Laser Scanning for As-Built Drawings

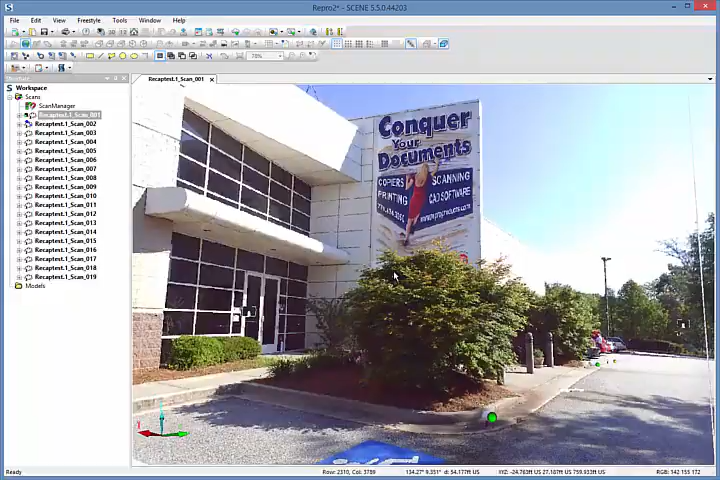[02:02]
Here, we are looking at the data captured at one of the scan locations.
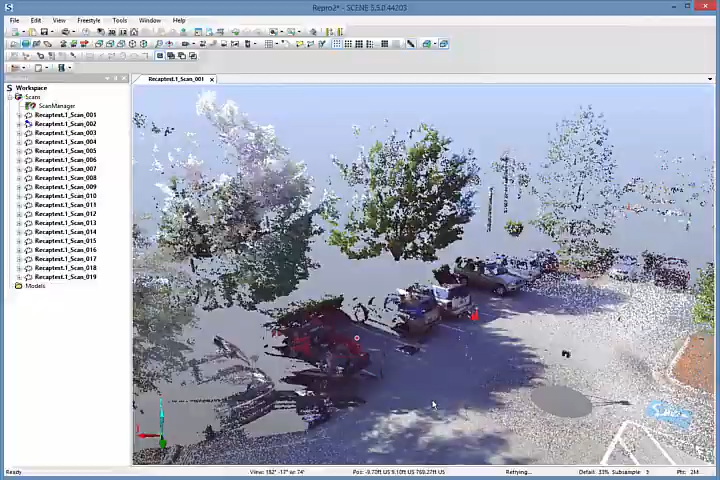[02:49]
but are looking at the true three-dimensional point cloud of the captured data.
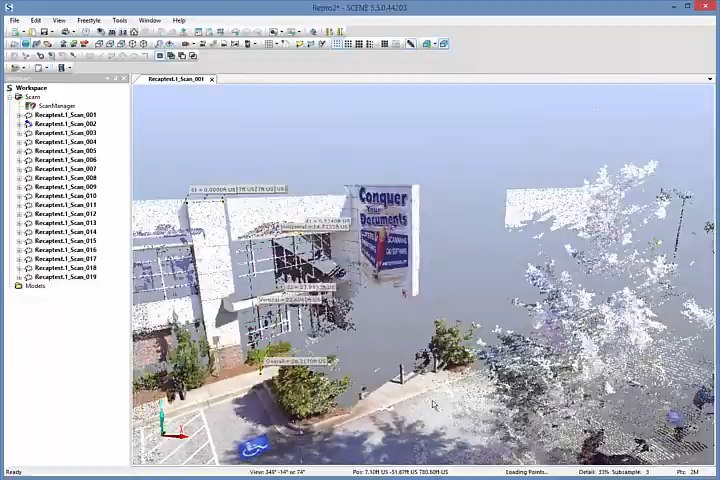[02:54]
As we zoom out, you can see the amount of data that were captured from just a single scan location.
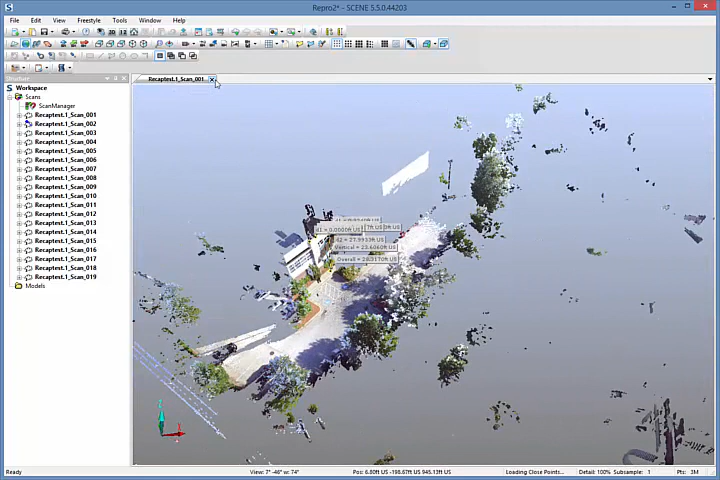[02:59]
After all of the scans have been registered together using the targets that were placed in the field,
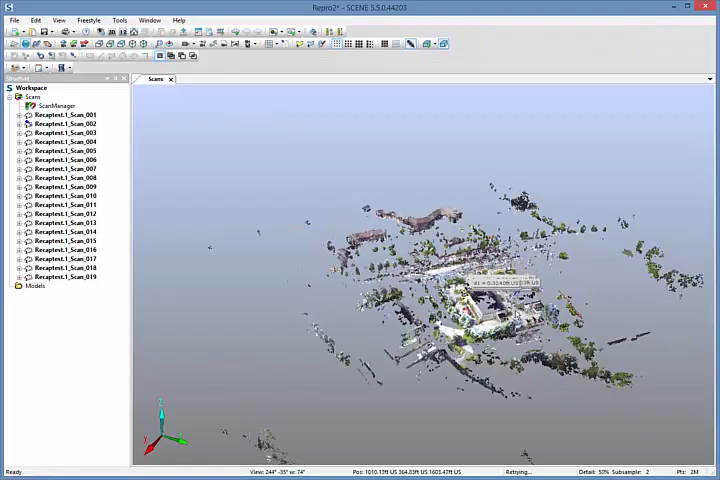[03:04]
the complete point cloud can be seen.
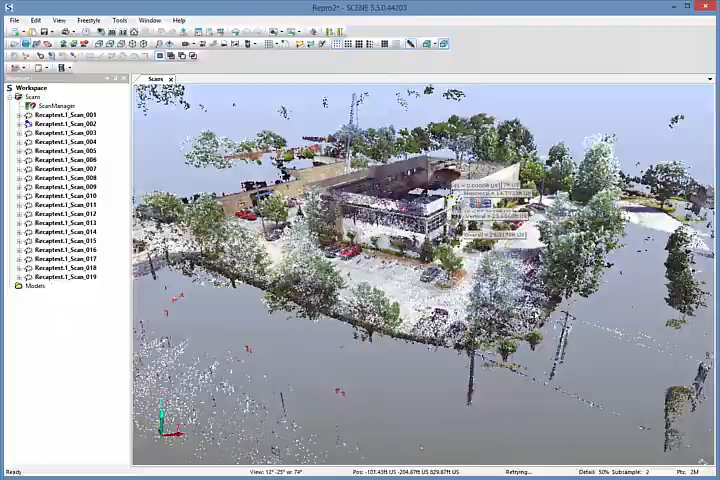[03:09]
From here, we can export the point cloud to our downstream applications for use in planning and design.
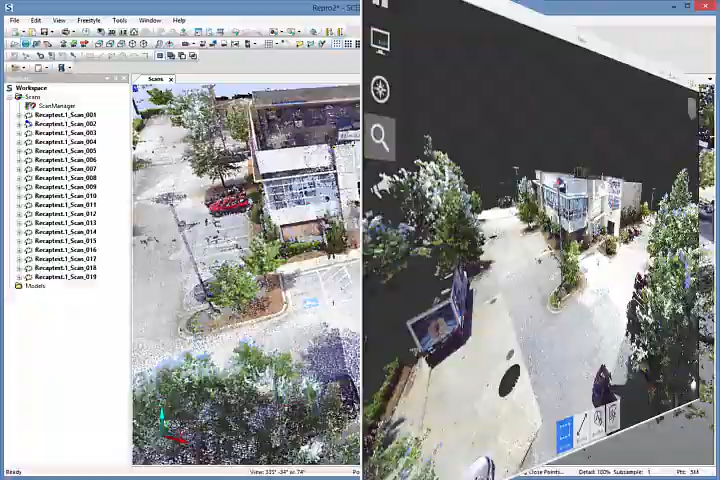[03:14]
When using any of the Autodesk products, we will bring the point cloud into Autodesk Recap.
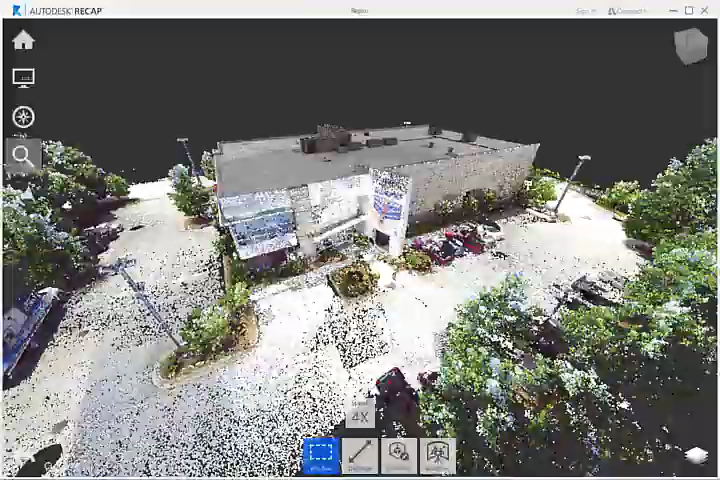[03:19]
Recap is a high-performance point cloud visualization engine that is not only a standalone application,
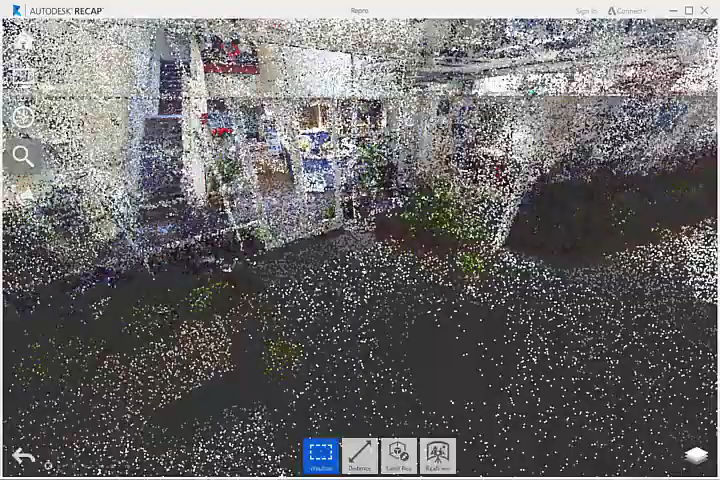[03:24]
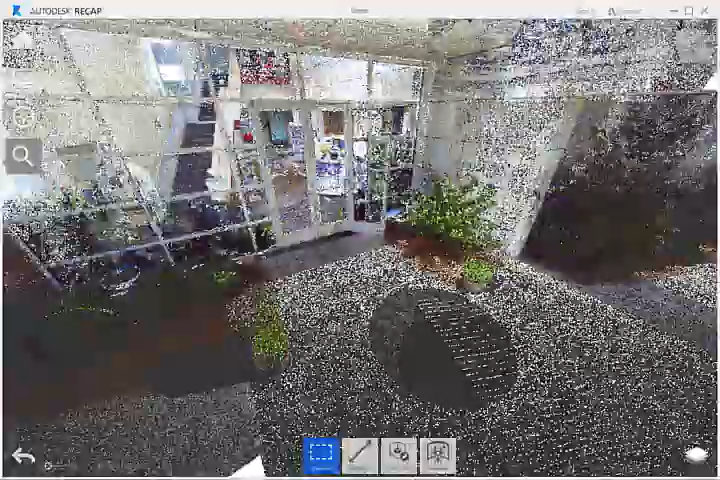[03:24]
but is also built into many of the Autodesk design suites.
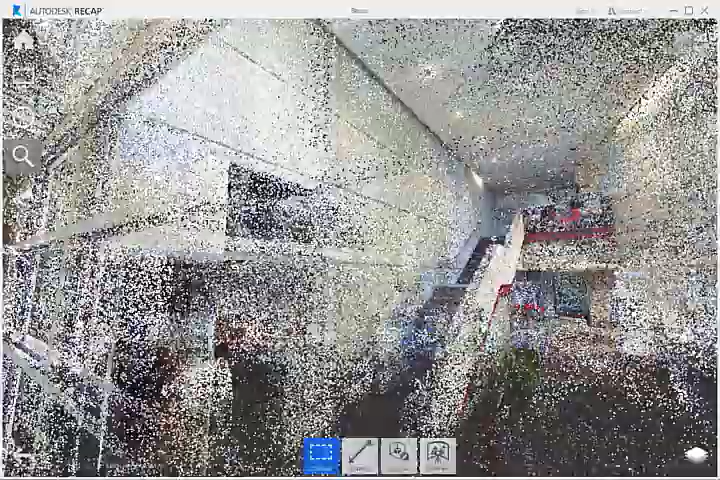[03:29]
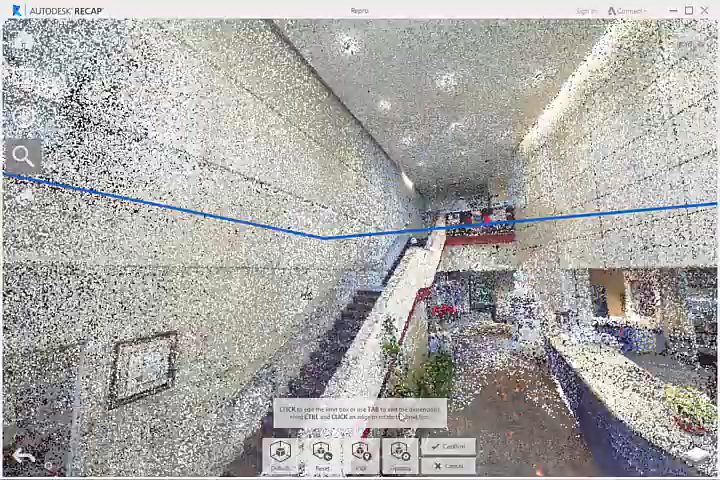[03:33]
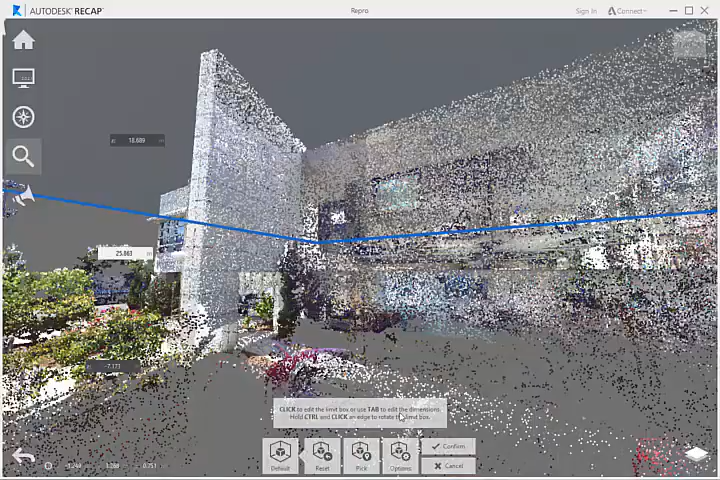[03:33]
We can use the Recap application to view and navigate the point cloud.
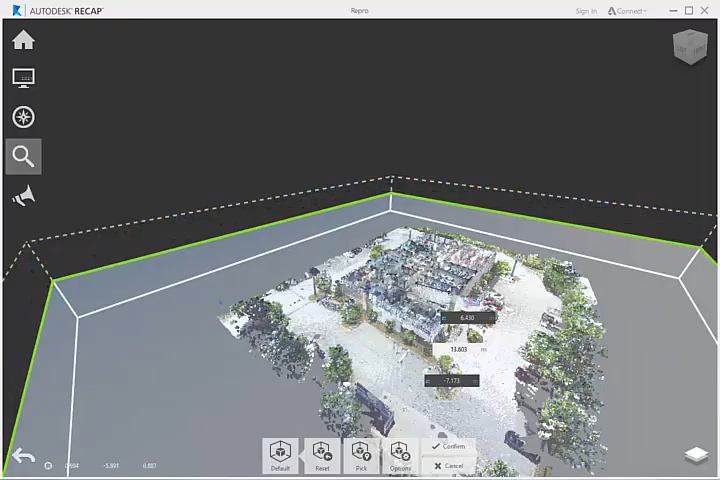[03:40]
By cutting sections of the data, we can view the model in ways that would otherwise be difficult using data collected with traditional means of as-built surveying and measuring.
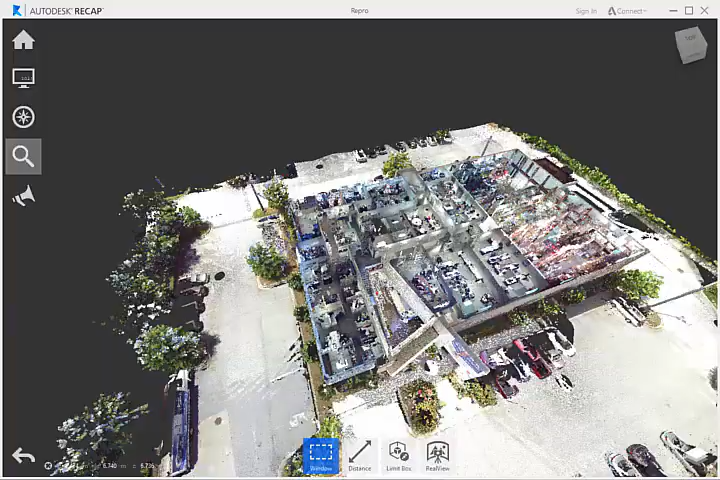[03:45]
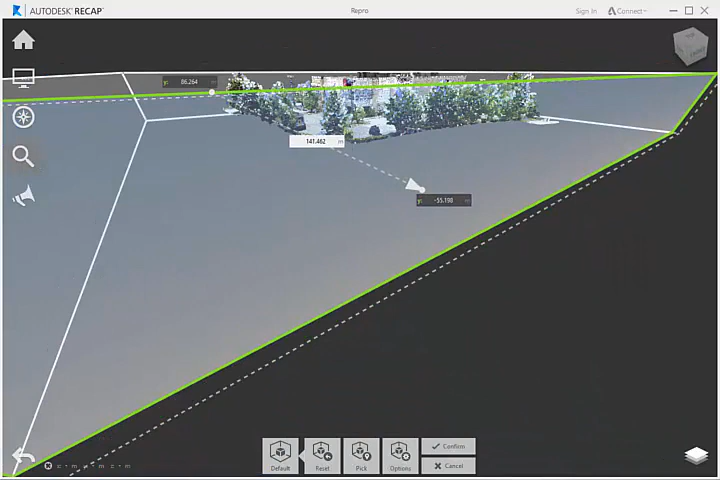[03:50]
Here, we are cutting a cross-section to view the floor-to-floor relationships and to determine the distance between the floors.
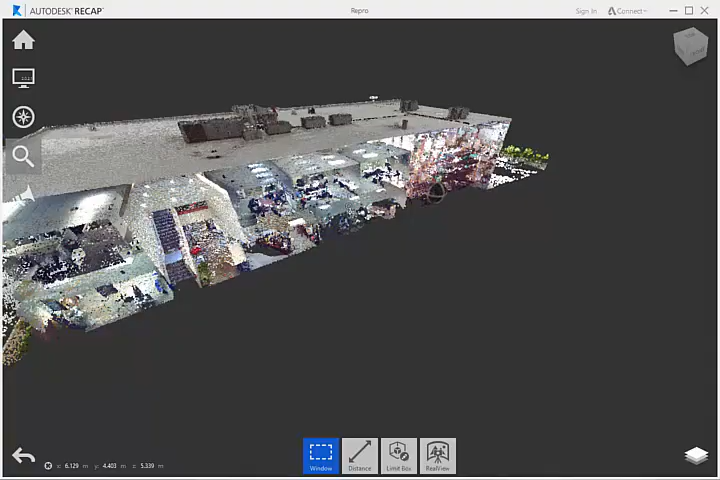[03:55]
We can get an understanding of the interstitial spaces and the ceiling plenums.
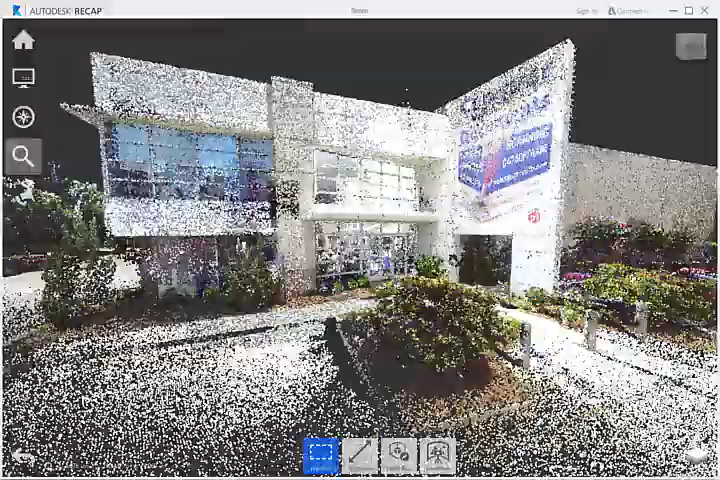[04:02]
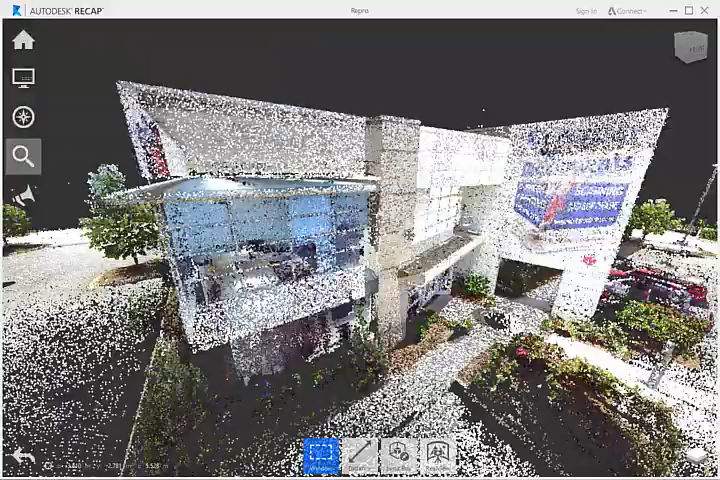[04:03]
Recap can also be used to take measurements and make markups of the point cloud.
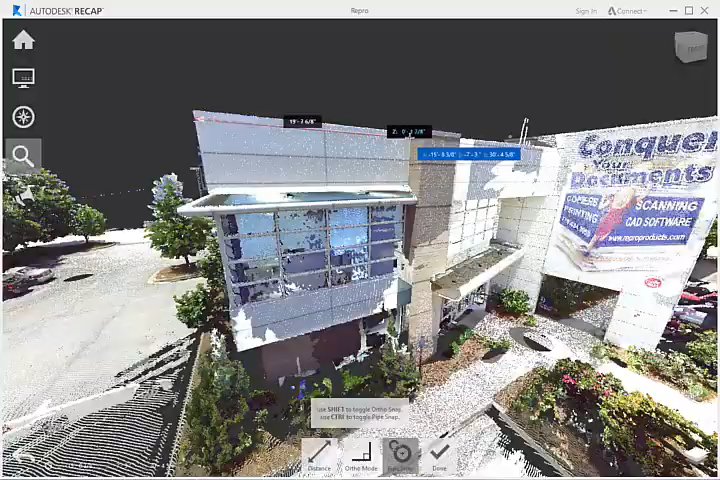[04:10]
We can measure a point-to-point distance in 3D, a distance perpendicular to a face, or to the center or edge of a pipe.